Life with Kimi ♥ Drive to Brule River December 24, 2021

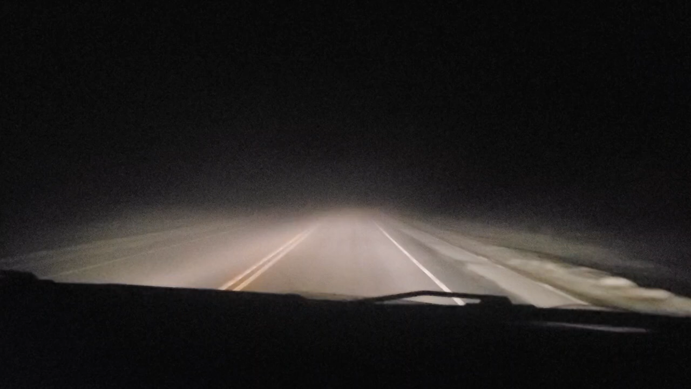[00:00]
least the fog being this thick will actually make the deer just lay down. So it's not such a big worry of them jumping out. Why would they...